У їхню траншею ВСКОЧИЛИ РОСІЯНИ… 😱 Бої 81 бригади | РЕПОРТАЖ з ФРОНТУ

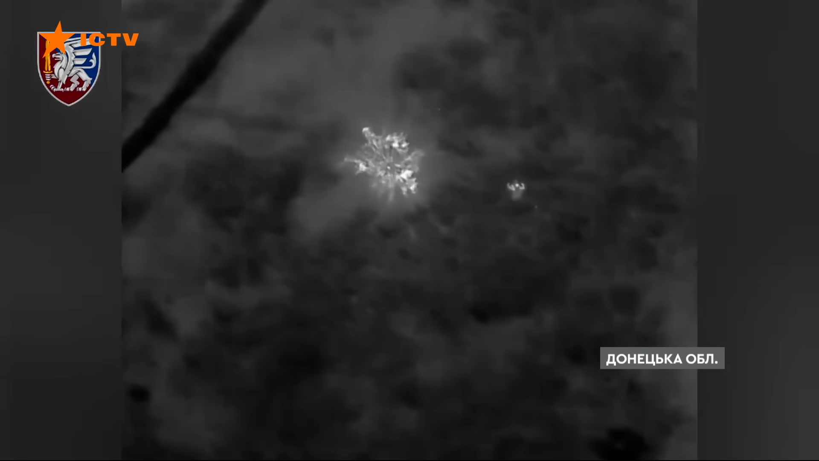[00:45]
побіг глянути, як там свої, бо рації мовчали.
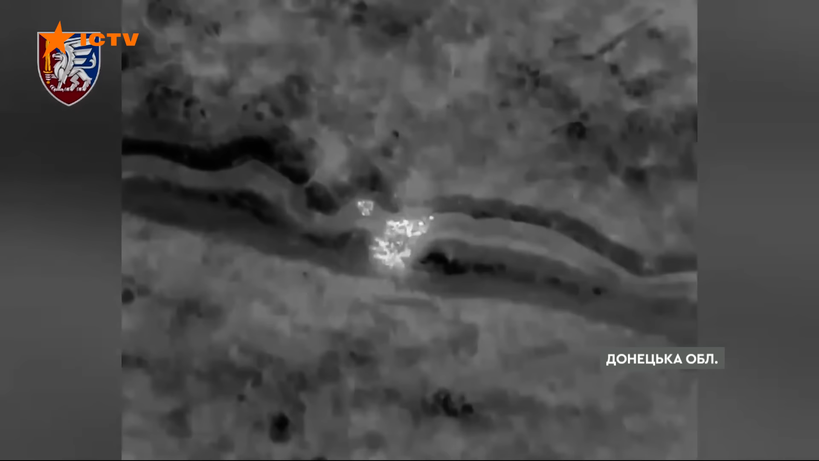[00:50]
За хвилину повернувшись, побачив ворогів, що вже вскочили в окоп. Я говорю, хто там? Так вони кажуть, свої.